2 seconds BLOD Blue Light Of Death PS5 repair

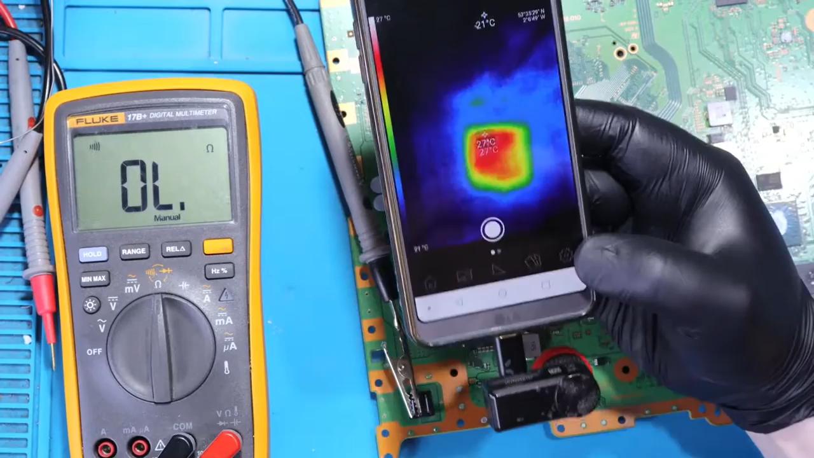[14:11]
So what I'm going to do, I'm going to apply, inject 1 volt right now. 3, 2, 1, 0. All right, so we've got here. You see, this is one of the capacitor here.